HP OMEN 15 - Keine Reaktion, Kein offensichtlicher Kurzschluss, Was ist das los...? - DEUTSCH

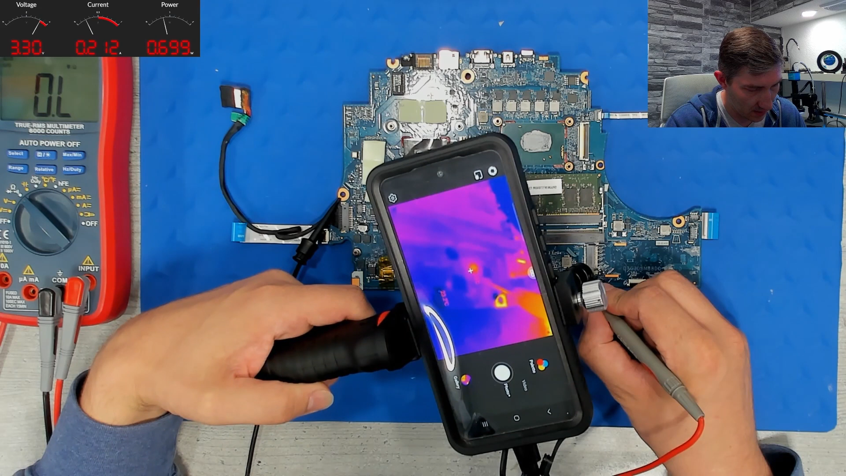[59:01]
Na? Oh, guck mal. Der PCH leuchtet auf wie ein Weihnachtsbaum. Das ist der Plattform Controller Hub. Er hier. Und so wie es aussieht,